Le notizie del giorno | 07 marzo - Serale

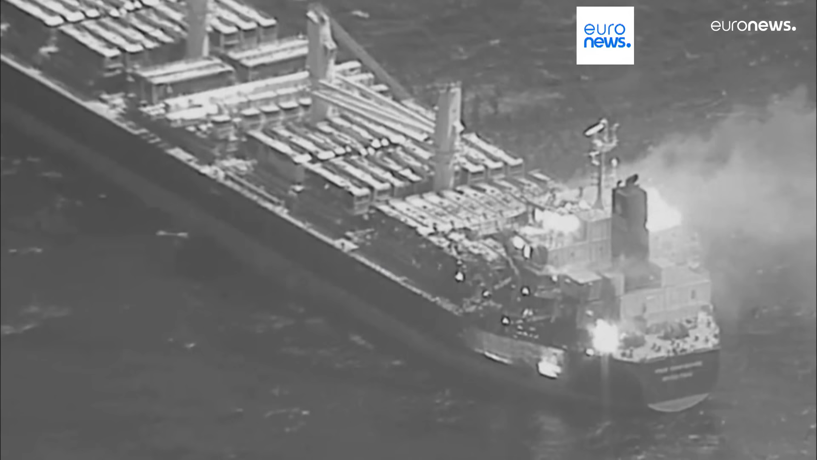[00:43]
È di almeno tre morti e quattro feriti, di cui tre in gravi condizioni.
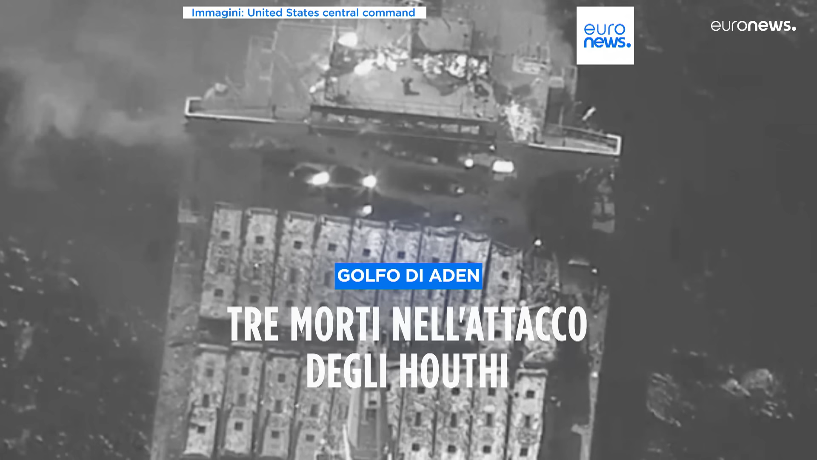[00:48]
Il bilancio dell'attacco alla nave mercantile True Confidence,